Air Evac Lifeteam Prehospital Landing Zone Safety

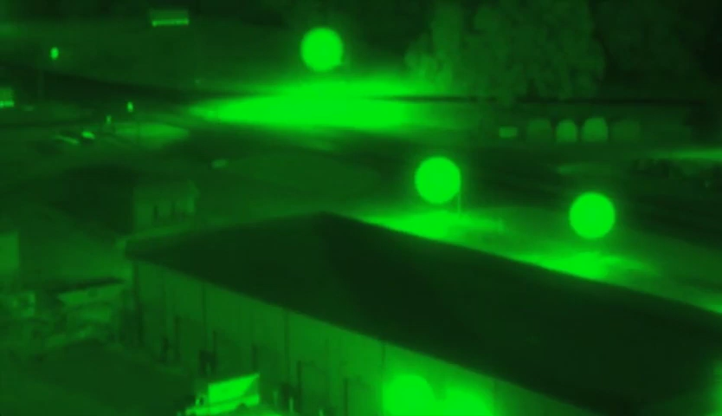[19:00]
Simply stated, the night vision goggle simply amplifies available light up to a hundred times.
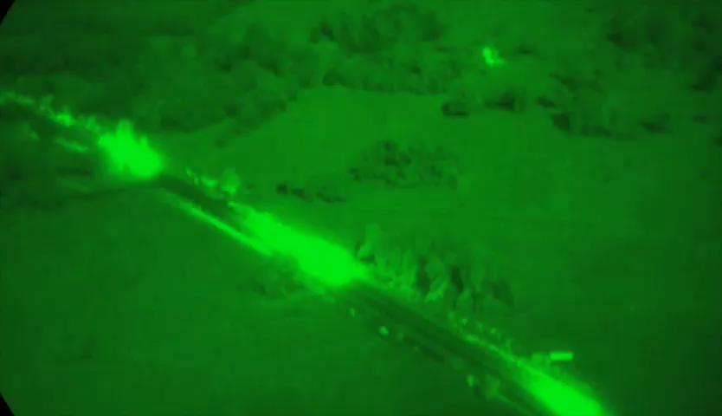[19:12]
So as long as you have any ambient light whatsoever, the goggles are going to compensate, in other words, magnify that light to a great degree.